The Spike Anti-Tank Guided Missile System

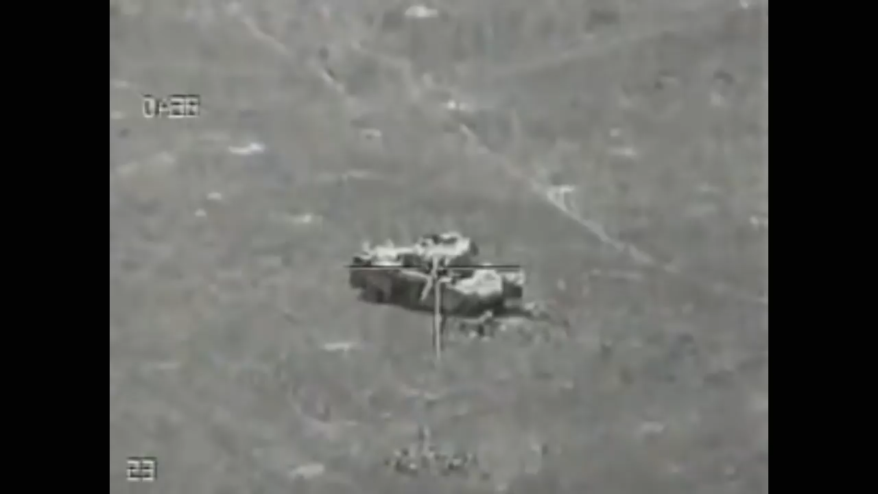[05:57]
The soldier acquires the target and lays the crosshairs of the sight on the aim point
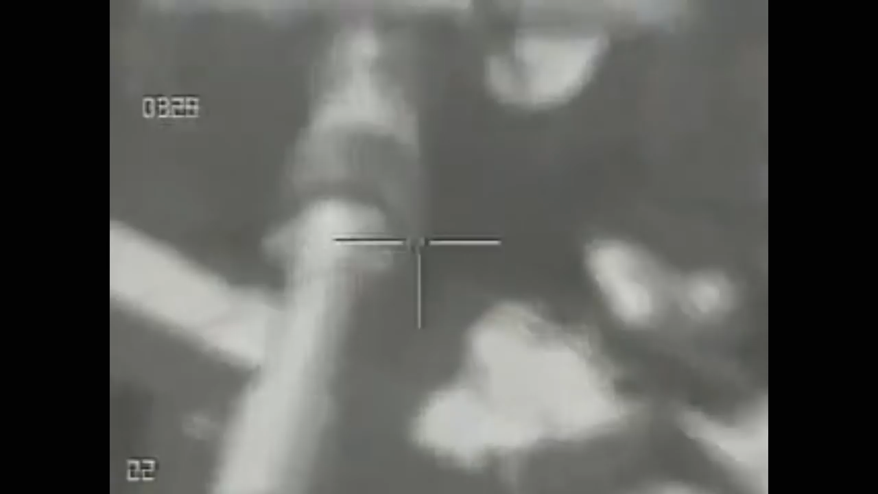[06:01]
on the target using either the day sight with a 10 times power magnification and a 5 degree field of view,
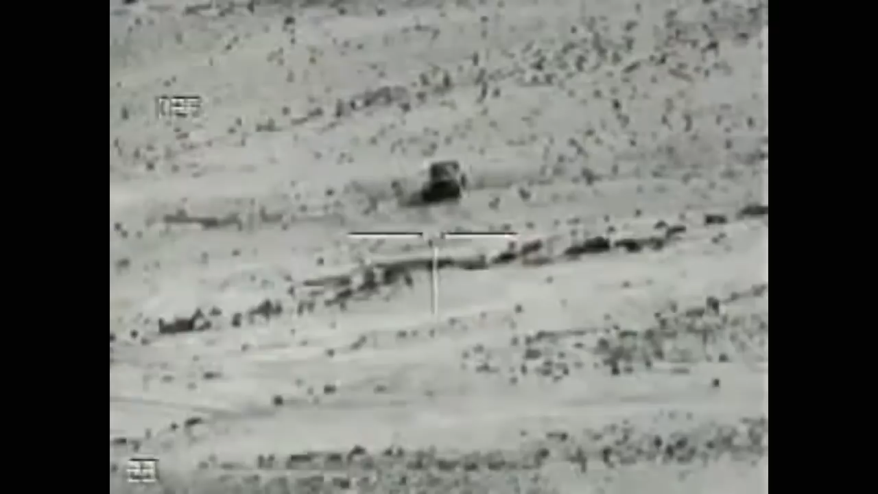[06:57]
After missile launch, the missile fires a lofted trajectory and approaches the target on a dive down impact to target. The lofted trajectory and tandem high explosive warhead enables the
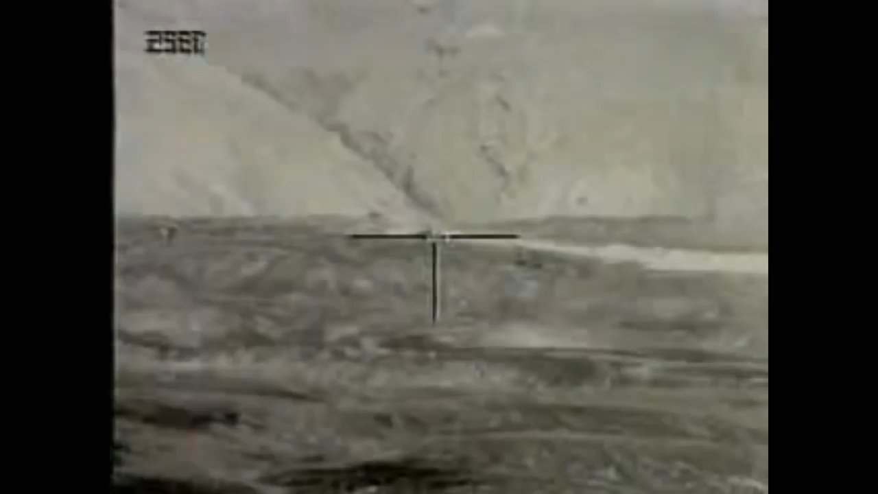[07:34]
They unfold as the missile leaves the launch canister. The guidance system in the nose of the Spike missile, which is quite prominent when you actually look at pictures of the missile,
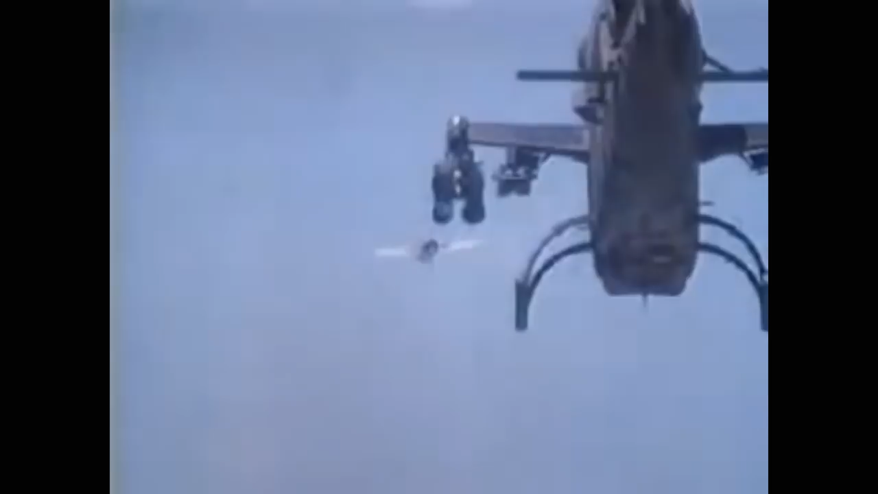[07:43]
it's kind of that glazed glass look,
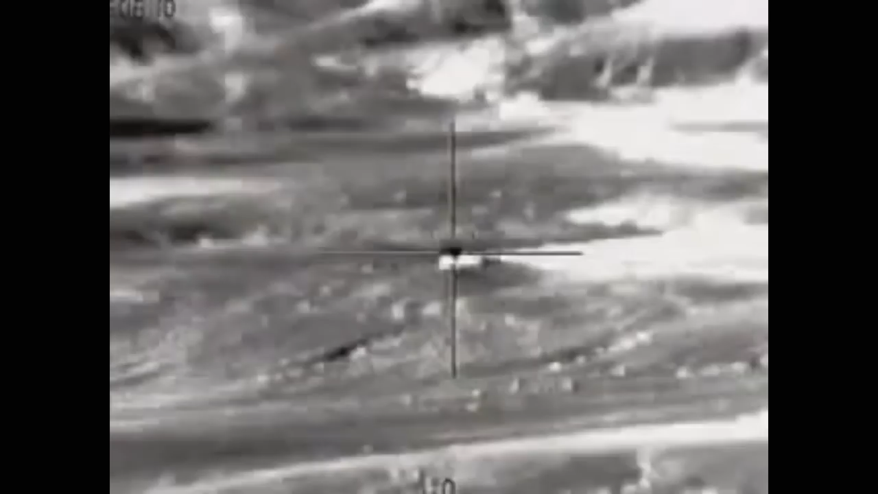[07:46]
comprises of a charged coupled device or CCD and an imaging infrared seeker, which is what you see on the front.
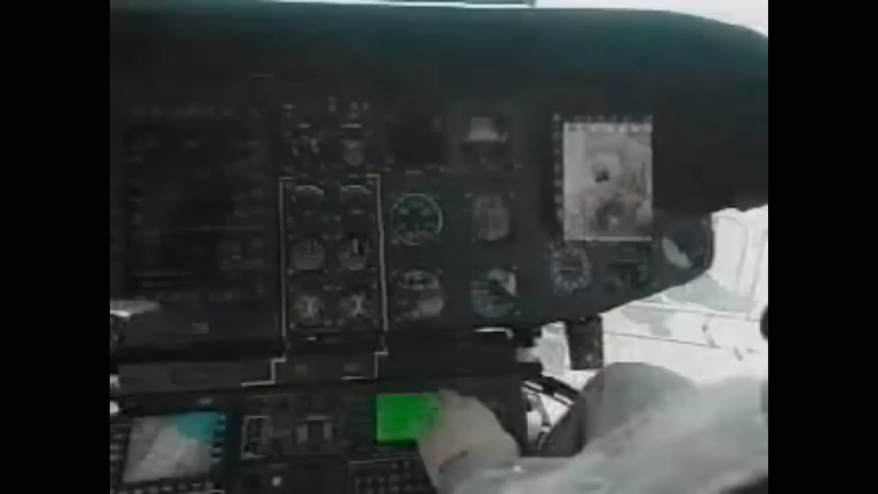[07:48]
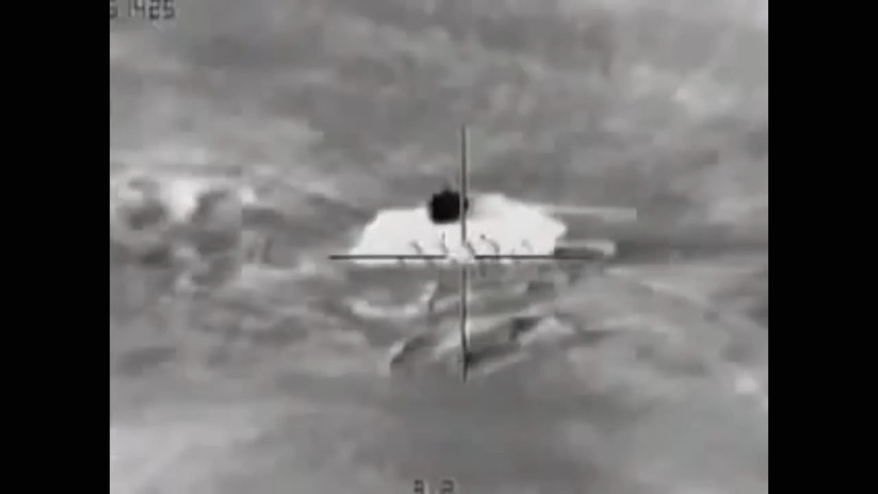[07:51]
The imaging infrared provides higher sensitivity and
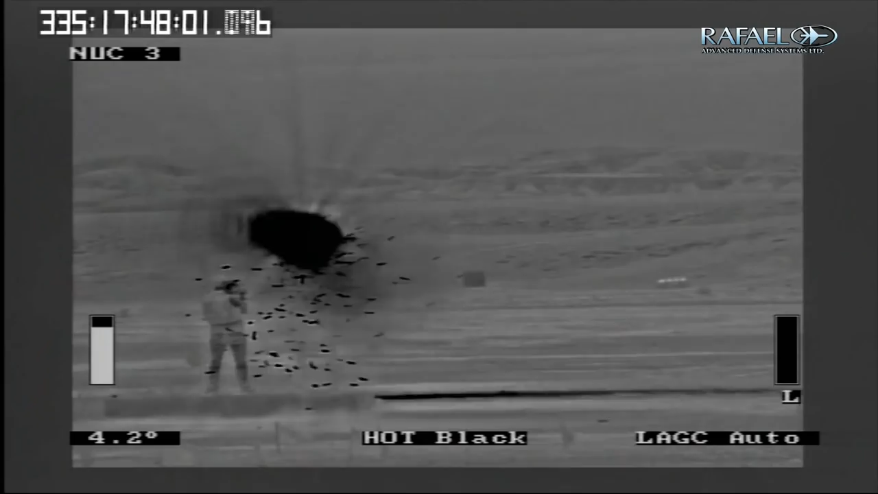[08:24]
and update using the fiber optic data link,
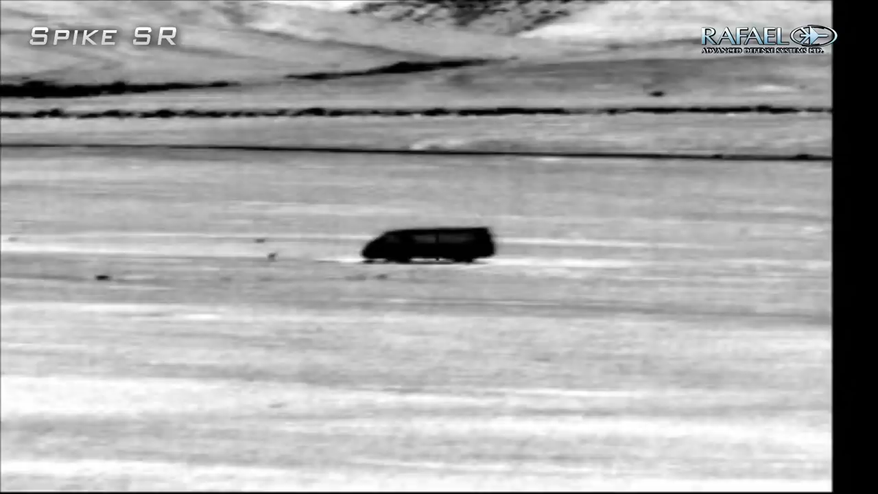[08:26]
which allows the troops to actually use the CLU, or the, you know,
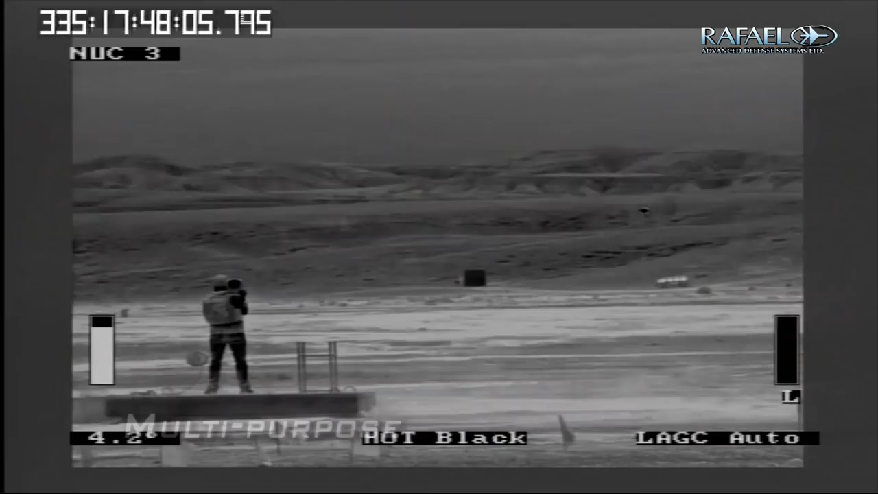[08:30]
infrared sensors and the vision optics on the weapon system,
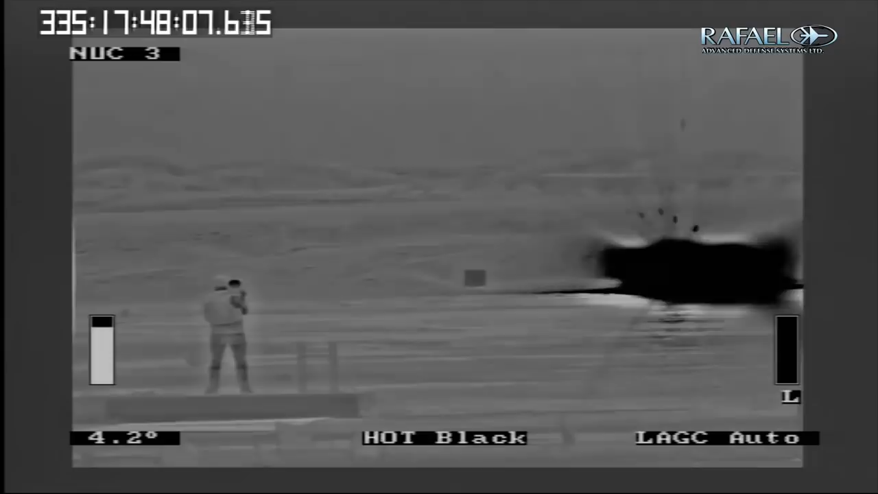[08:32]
to monitor targets and provide data links to other battle group
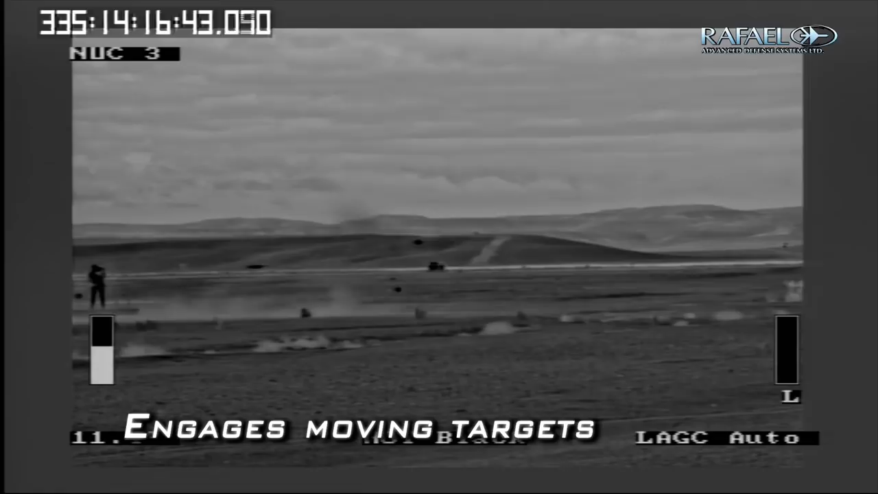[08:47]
Spike LR is equipped with a fiber optic data link guidance system,
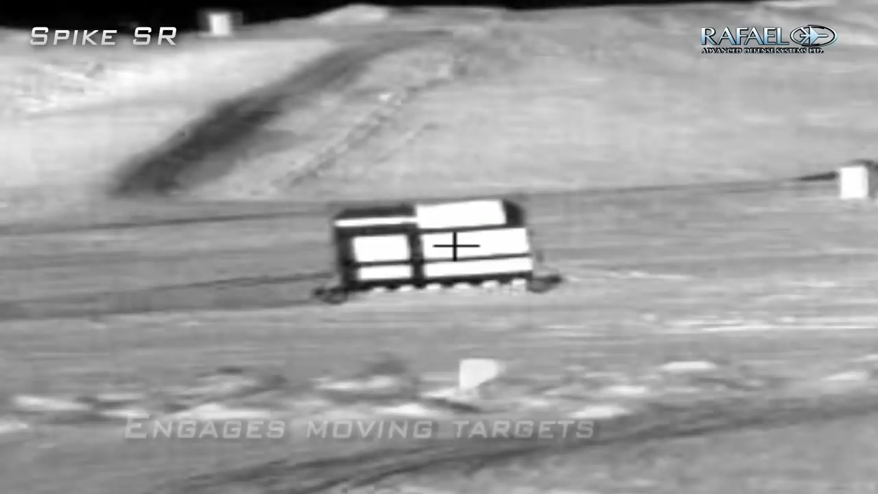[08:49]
which sends commands to the missile from the launch system and receives into the gunner's field of view images from the seeker.
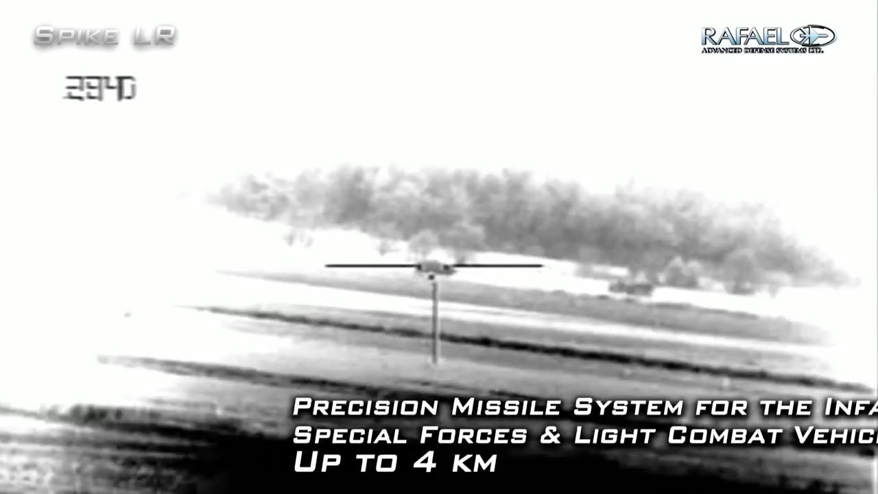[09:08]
If someone else has taken on your target, say a tank or another anti-tank guided missile, you can actually adjust its fire to another vehicle. That is impressive.
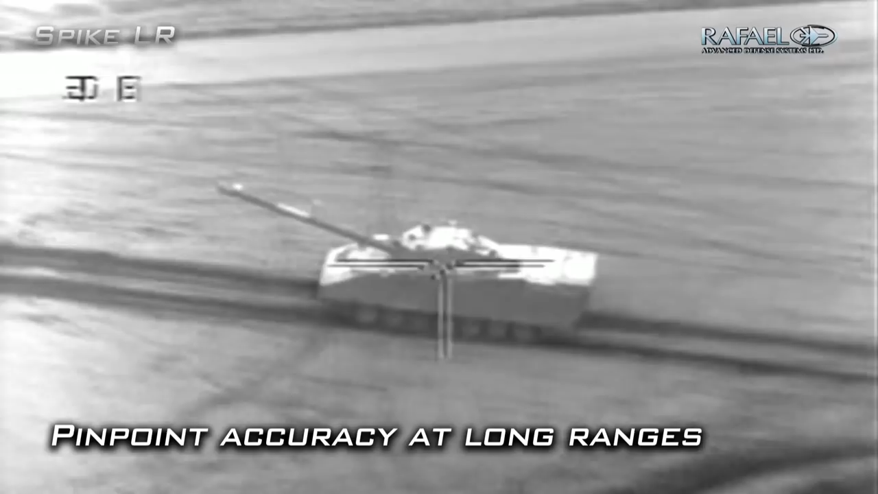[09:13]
As well as an update target information,
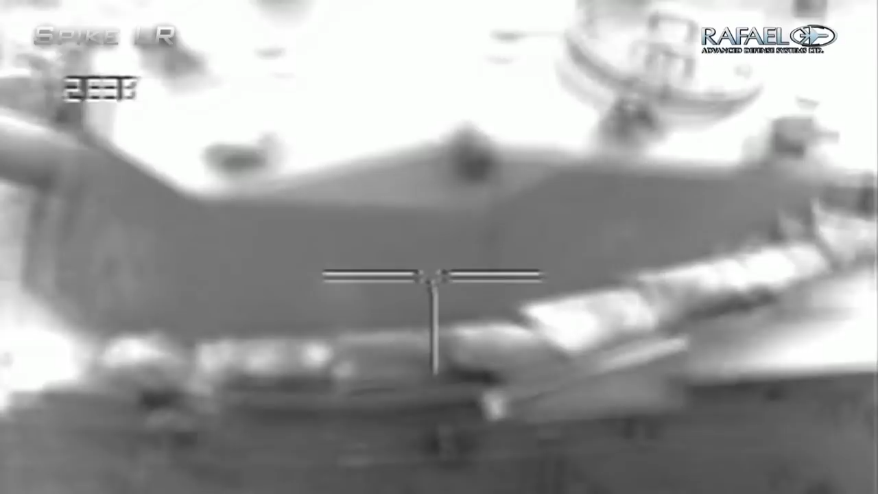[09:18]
the data link allows the gunner to switch the targets
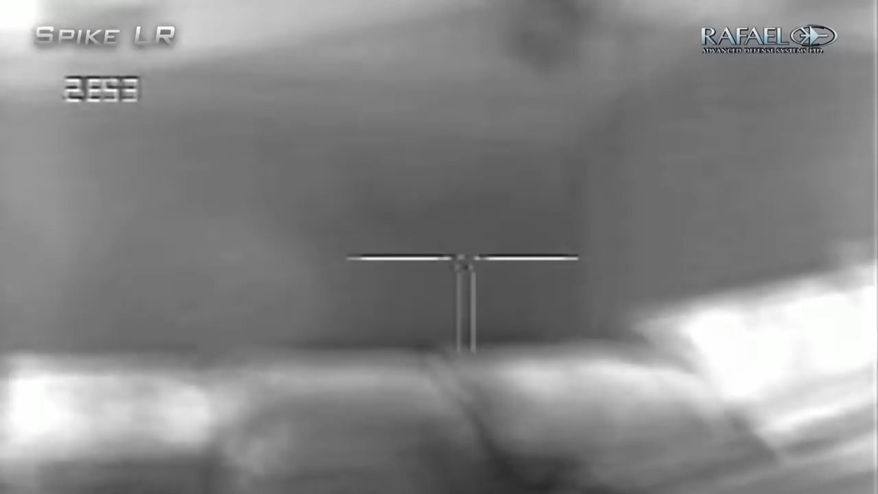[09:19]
but also receive real-time intelligence to perform battle damage assessment once the missile has engaged.
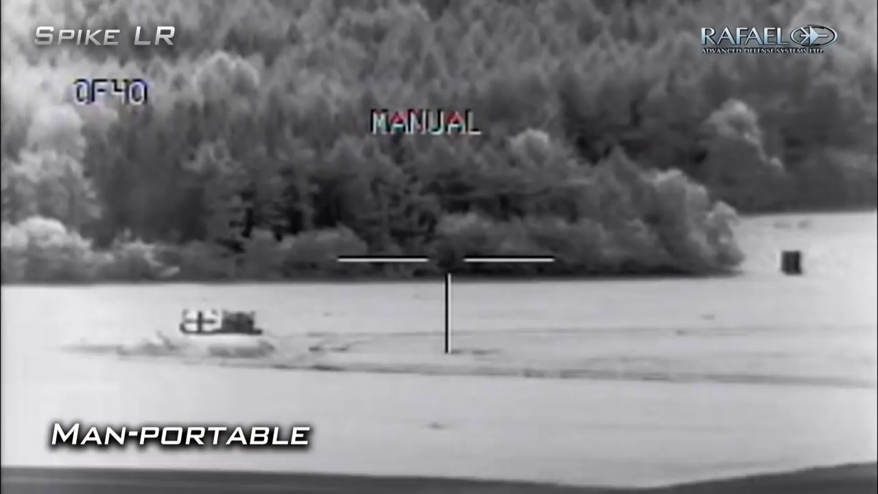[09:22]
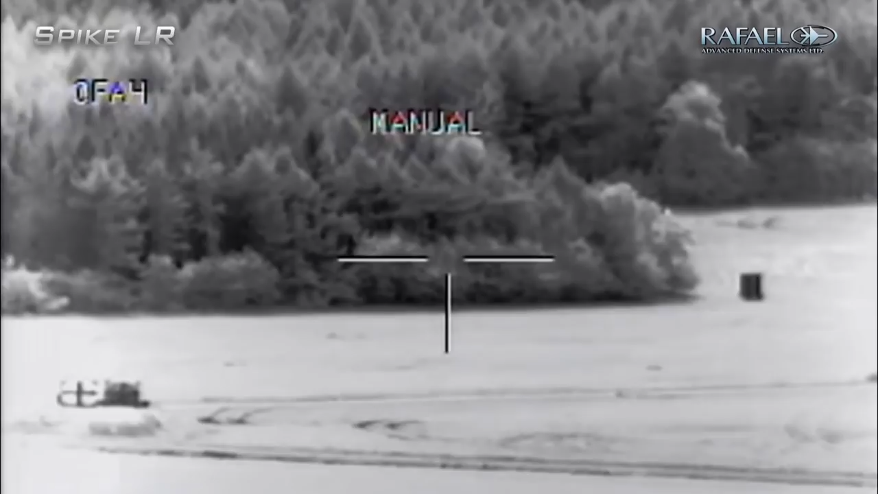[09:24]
The Spike system can also work on a non-line of sight or NLOS mode, allowing the gunner to operate from a very covered position.
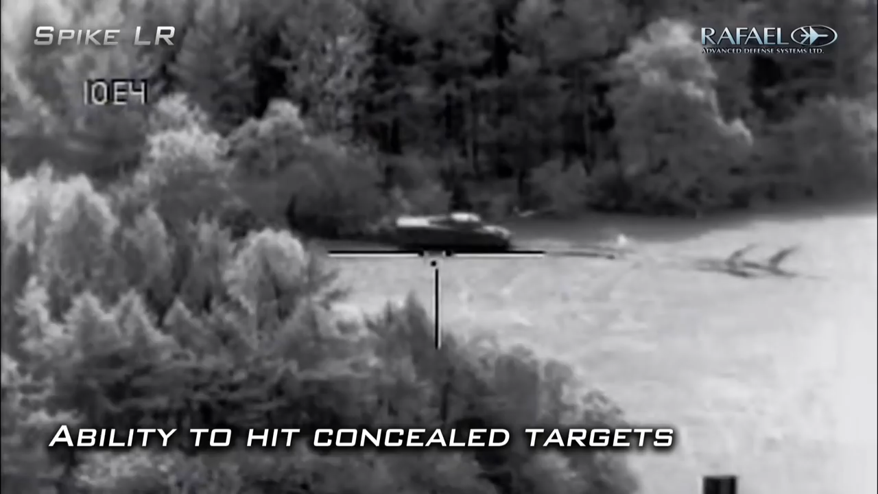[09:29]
This is imperative when it comes to infantry dismount,
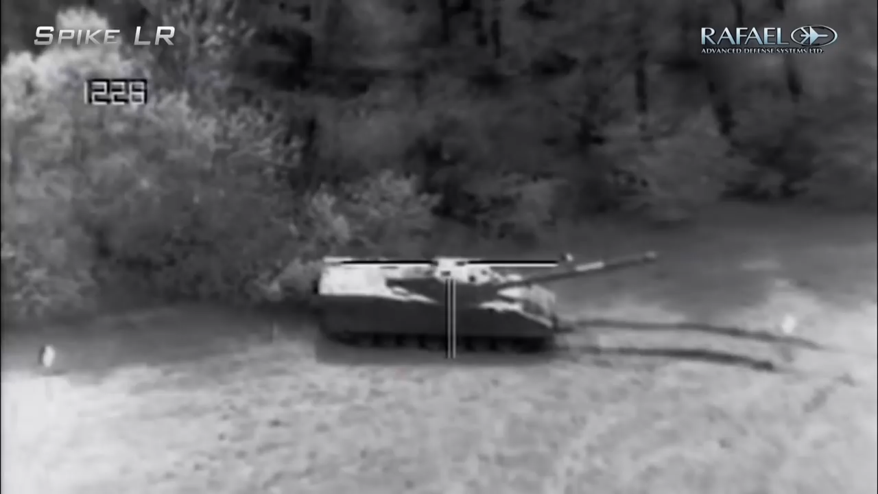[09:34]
trying to get away from those nasty tanks that can see you from a mile away.
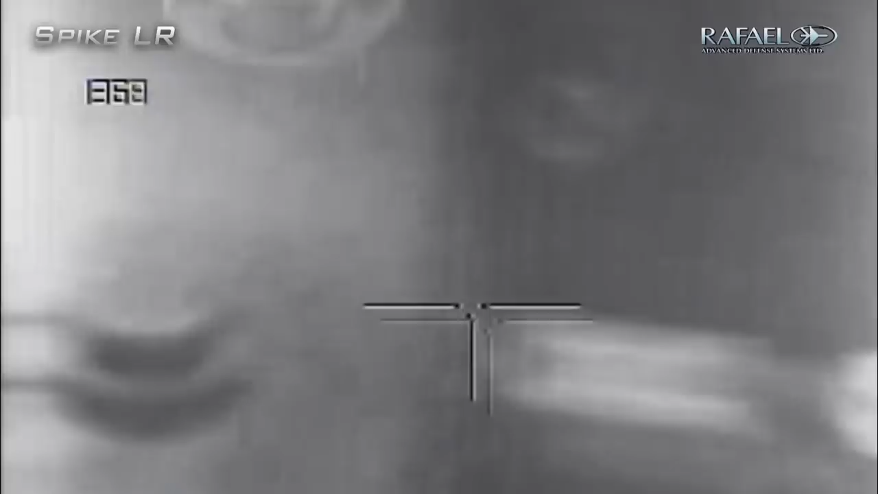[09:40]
Spike LR, which can also be installed on light combat vehicles,